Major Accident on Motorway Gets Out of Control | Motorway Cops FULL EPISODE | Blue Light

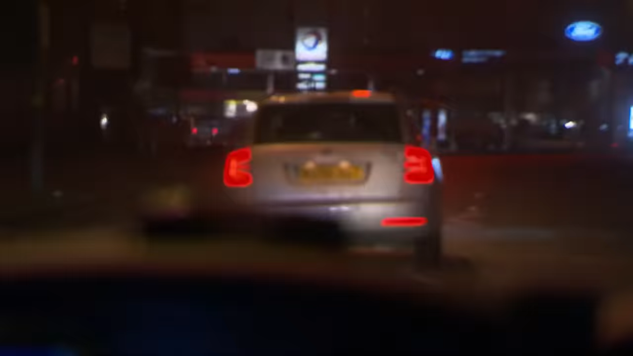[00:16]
The vehicle is failing to stop. In the city, an 80-mile-an-hour chase through the streets. Yeah, the vehicle's done a red light.
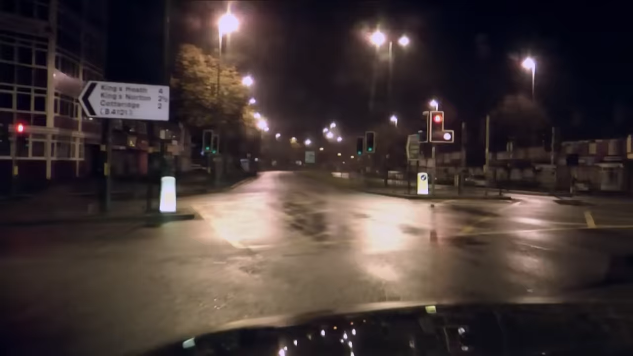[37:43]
Yeah, have a look at that one, yeah. Little young, bald-headed chap, doesn't he? Yeah. Skoda VRS, I think. Yeah. The right one.
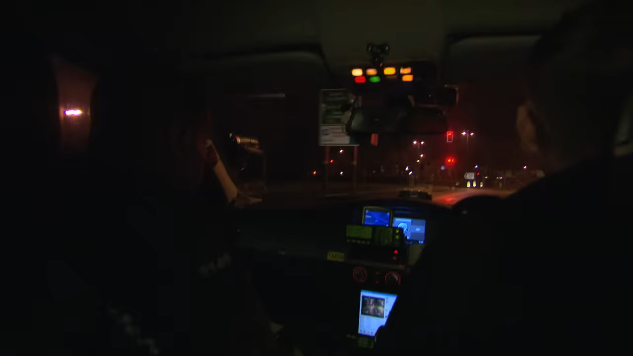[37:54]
There he is, just gone round the bend. OK, mate. I think me and Morris have both had the same feeling that something just wasn't quite right. They just didn't sit right in the vehicle.
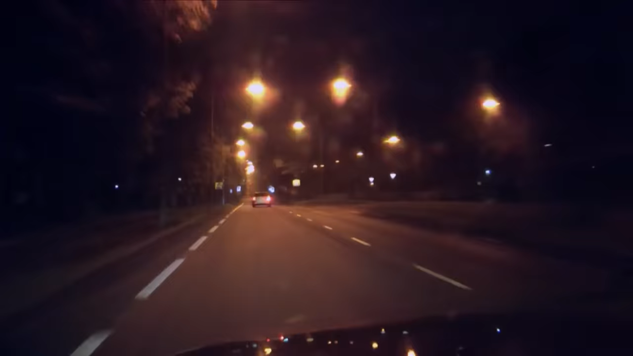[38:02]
And I'm going to rat him, mate. He's all over the shop, he is, as well. You sort of see things and you think, well, where are they going? Where have they been?
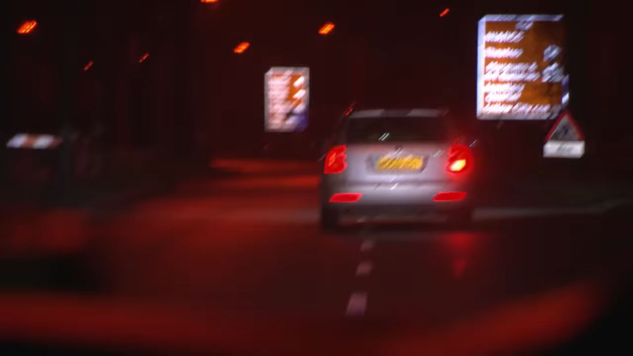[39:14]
Good evening. Oh. No, and he's going for it. The driver spots the blue lights and puts his foot down. Mike Alpha, Oscar Tango 95. We've got a vehicle failing to stop. Bristol Road. Intercity, just turning right into Pebble Mill. when we're on the motorway and we get a pursuit on the motorway, it's contained, really.
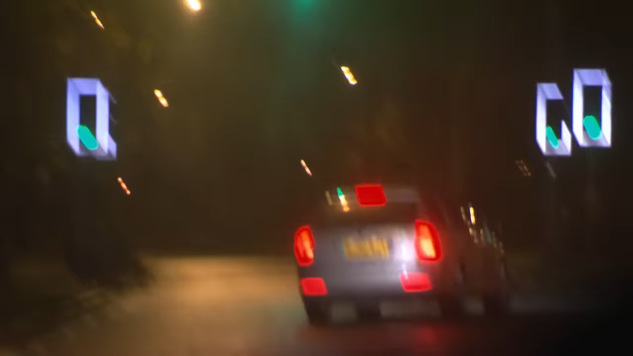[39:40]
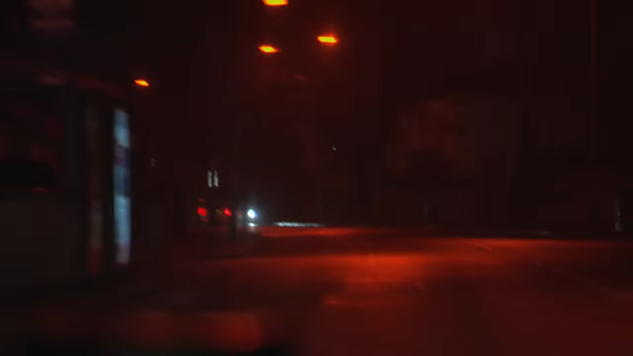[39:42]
Our current speed is 80 miles per hour. When you come off the motorways, especially in a city centre area like Birmingham, you've got your pedestrians, you've got your cyclists, you've got other people that are driving. The vehicle is getting away from us.
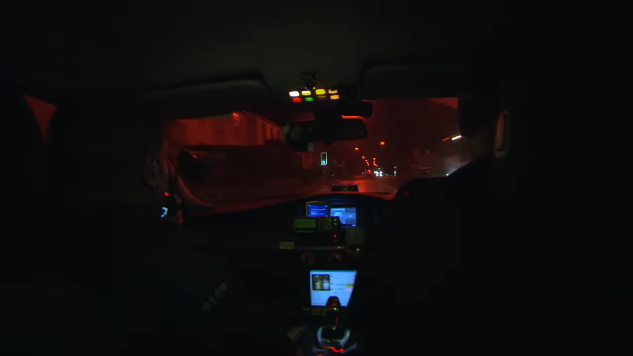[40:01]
Still safe to continue, over. Chases in the city are all about teamwork, letting other units know where the car is headed. Yeah, it's left into Dogpool Lane. Straight on, mate.
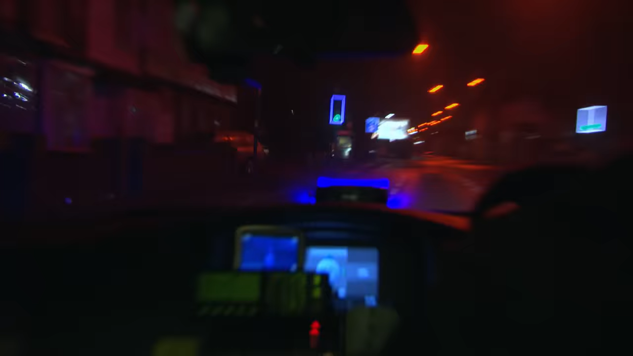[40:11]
Braking. And he's left. Temporary loss, stand by.
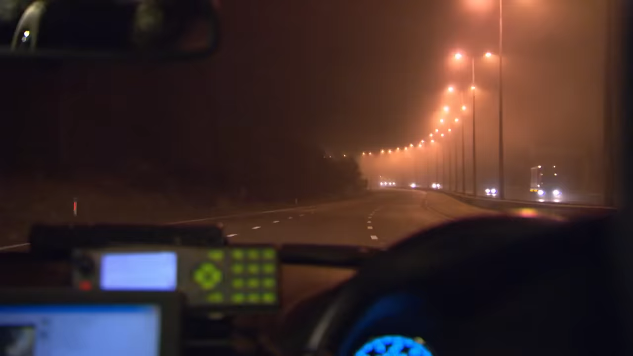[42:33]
We've already got a nice queue behind us now. It was just light traffic, wasn't it? Yeah, it's only light traffic, and we've only been on the rolling closure for a couple of minutes,
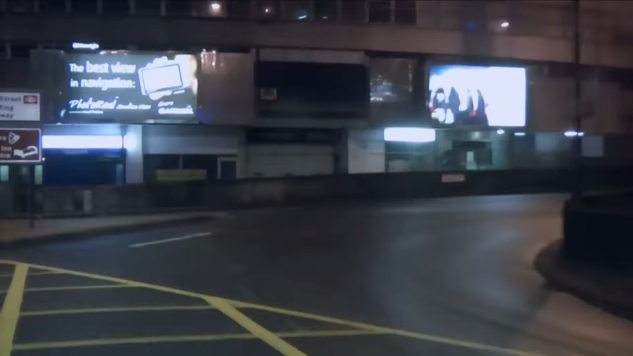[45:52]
Should we? Up there and left. It's in this little train here somewhere. And the cops' decision to keep the area under surveillance from their unmarked car has paid off, even if it's taken a while. Here we go, son. Here we go. There it is. Lo and behold, about 3 hours later, I just spot the car coming towards us.
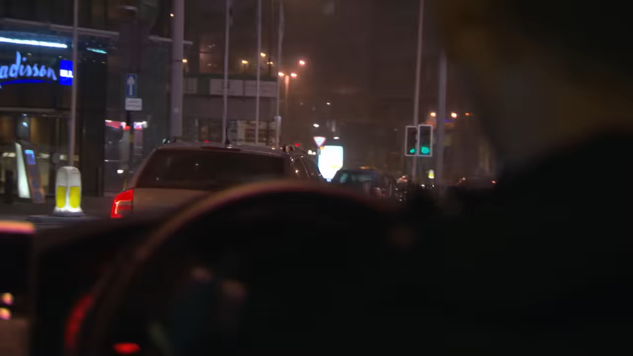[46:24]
So we thought we won him this time. We are behind the Skoda, Holloway Head Circus. Get the Stinger out. It's Bristol Street, outer city. Get the Stinger out. Bristol on Street, outer city, yeah. If we could get Stinger out, heading towards Bristol Street Motorway.
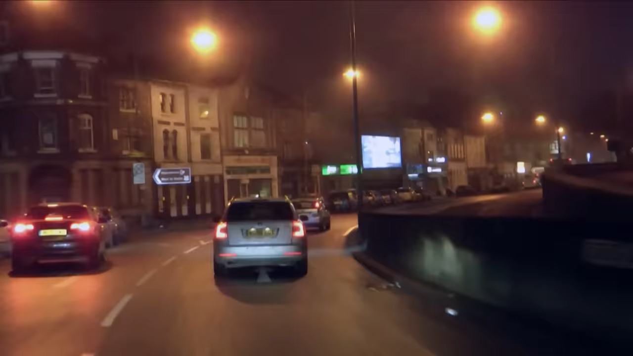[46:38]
This time the cops have the upper hand.
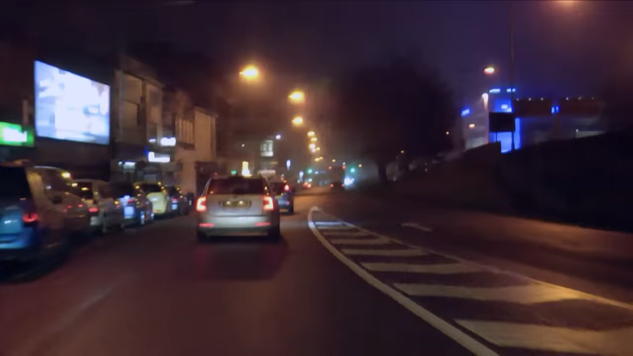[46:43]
Extra police units are already standing by with Stinger strips designed to puncture the car's tyres. And we get the plan in place where we want as many officers in the area with Stingers. We're going to light him up then.
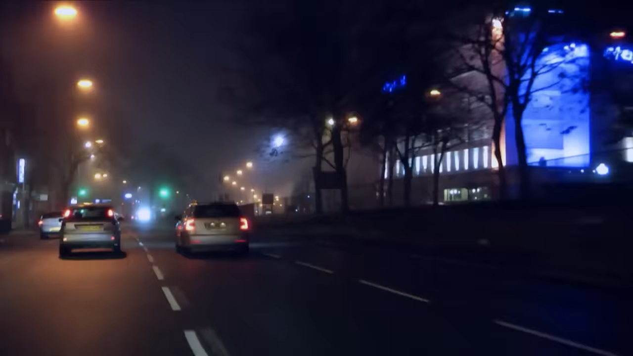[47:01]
Heading towards Bristol Street Motors now. We're going to start him up now. Yeah, go for it, mate. Once again, when the blue lights go on, the Skoda makes off. Yeah, he's going for it. Yeah, vehicle is failing to stop. We've lit the vehicle up.
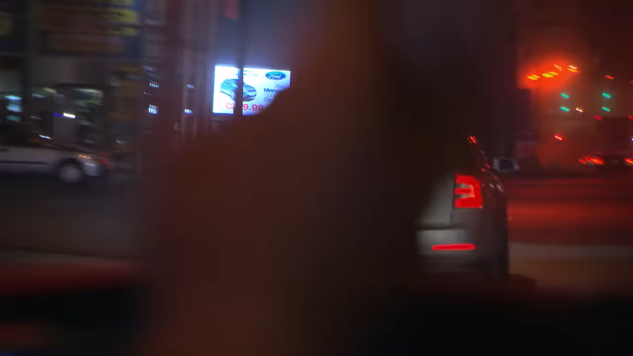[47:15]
It's approaching Bristol Street Motors now, lane one. At the lights up ahead, another unit is waiting with a Stinger. We talk the patrol that's with the Stinger to where they are. Basically, we force the car into one way. Current speed, 60 miles per hour. Vehicle has been stung. Toll's plan works perfectly. As the car heads to the lights, a police officer emerges from the shadows and deploys the Stinger.
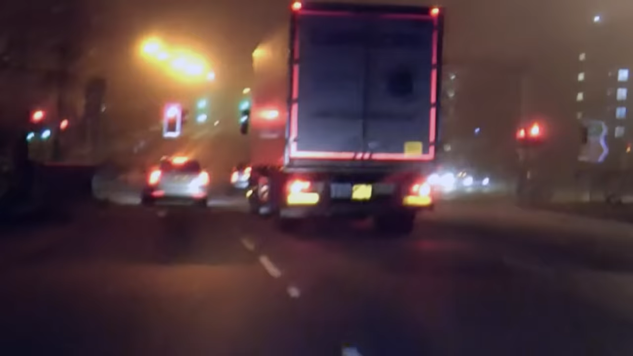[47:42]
The Skoda's tyres should slowly deflate, bringing the car to a halt. But the driver has other ideas.
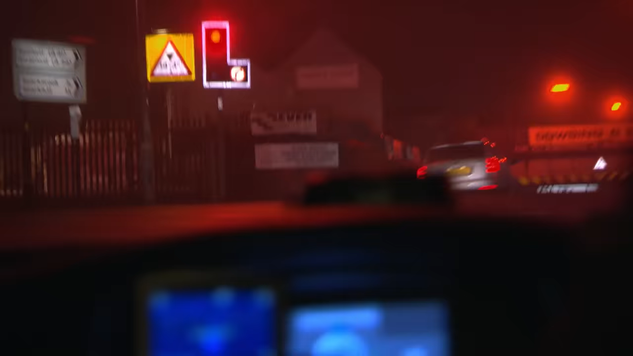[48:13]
Traffic lights on amber, straight across Highgate Road, current speed, 60 miles per hour in a 30, and it's safe to continue on.